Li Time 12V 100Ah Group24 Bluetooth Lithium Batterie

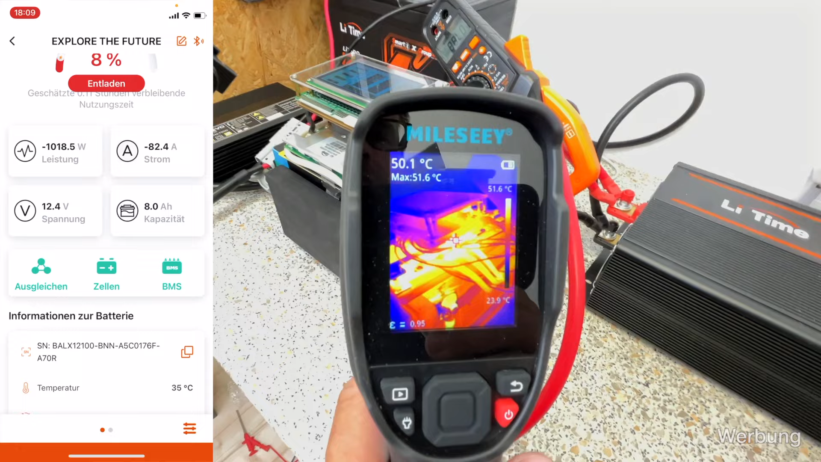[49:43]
On screen: spot 50.1°C, max 51.6°C, scale top 51.6°C, scale bottom 23.9°C
Jo, fixer Blick hier auf die Wärmebildkamera und heißester Punkt sind wie zu erwarten eigentlich die MOSFETs hier.
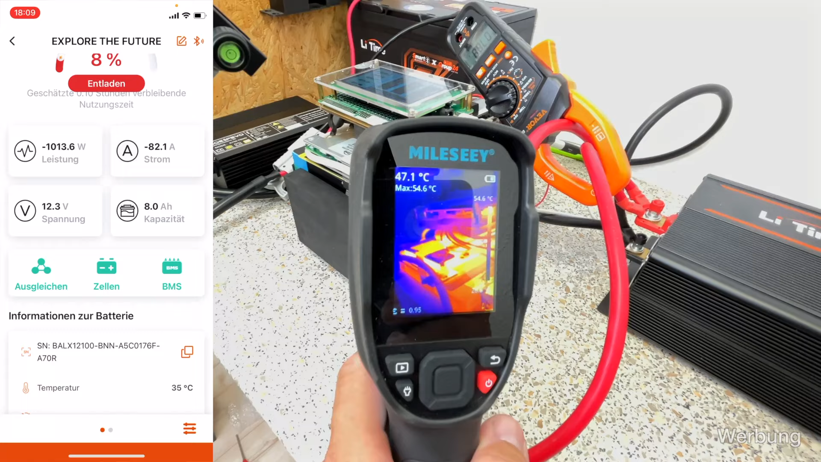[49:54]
On screen: spot 47.1°C, max 54.6°C
Und da wo der weiße Punkt ist, 51 Grad Celsius, so circa kann man sagen.
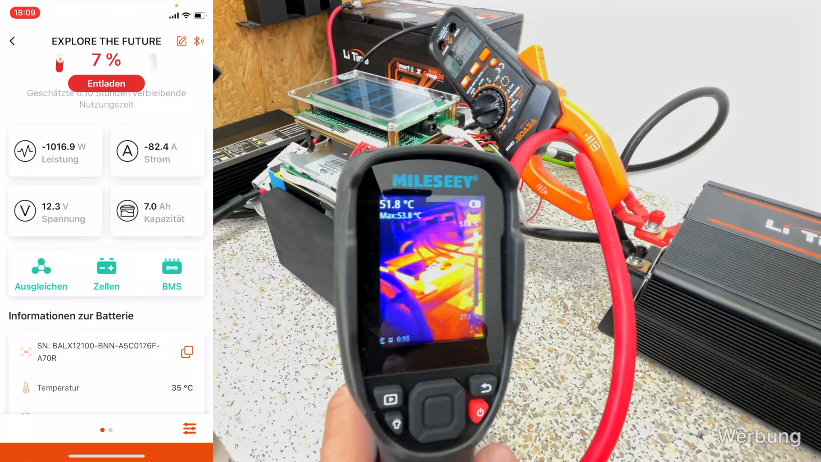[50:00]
On screen: spot 51.8°C, max 53.8°C
Ja, die Kabel hier mit 45 Grad Celsius, beziehungsweise so ungefähr 48, 49, ein bisschen unterdimensioniert vielleicht.
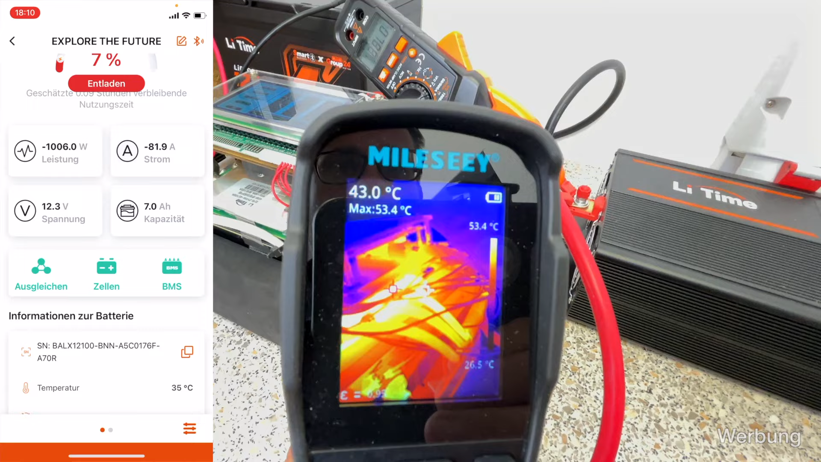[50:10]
On screen: spot 43.0°C, max 53.4°C, scale top 53.4°C, scale bottom 26.5°C
Das könnte besser, wir haben ja noch nicht 100 Ampere, sondern nur 80, da wären natürlich dickere Kabel immer besser.
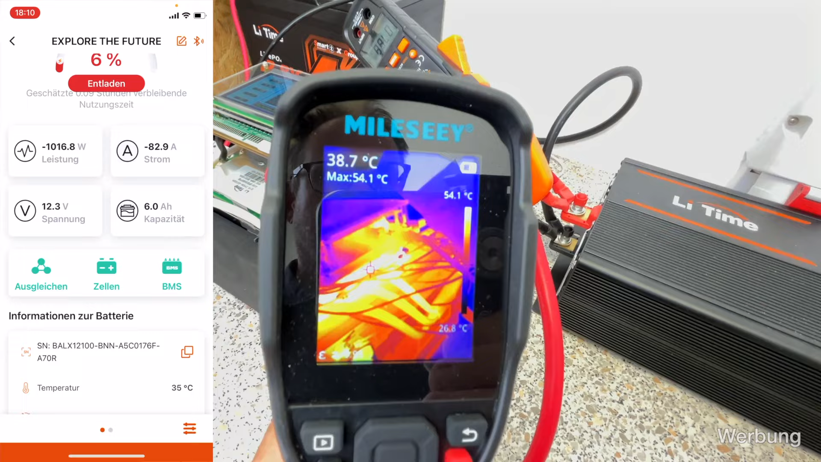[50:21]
On screen: spot 38.7°C, max 54.1°C, scale top 54.1°C, scale bottom 26.8°C
Und die Zellen hier, die Zelltemperatur, 40 Grad, hier 41 Grad an der Seite gemessen.
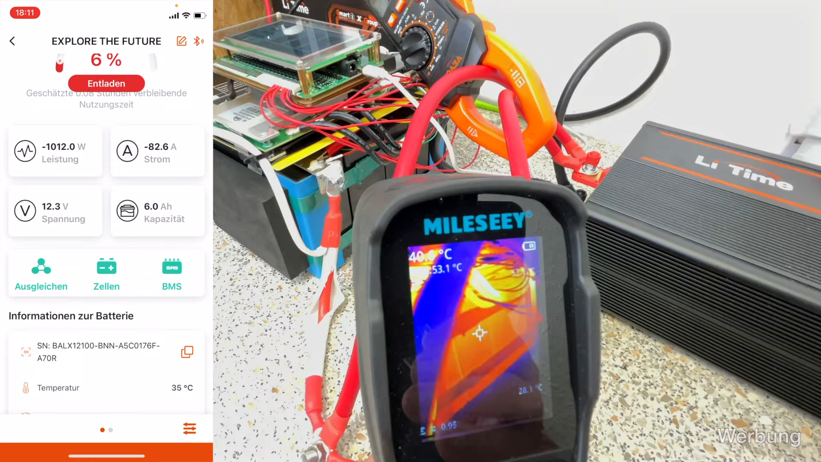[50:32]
Und wie du siehst, 36 Grad oder 35 Grad zeigt das BMS an.